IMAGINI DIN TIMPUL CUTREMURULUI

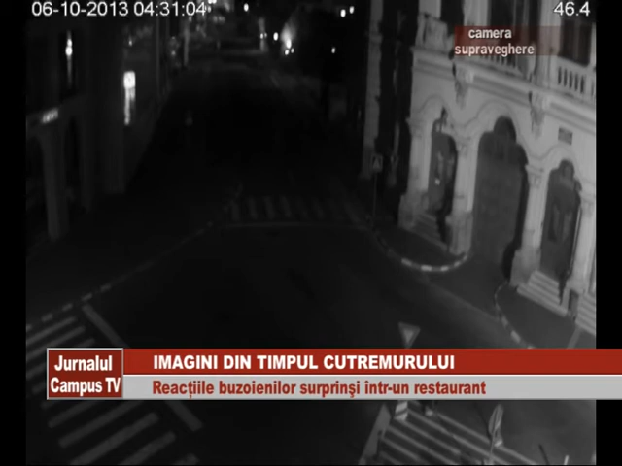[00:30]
Acestea sunt momentele filmate de o cameră aflată în fața primăriei. De altfel, se poate observa cum, la un moment dat, din clădirea Palatului Comunal, din incintea direcției economice, iese un bărbat pentru a se uita afară. Tot de pe camera de supraveghere a primăriei, de această dată din cartierul Mihai Viteazul,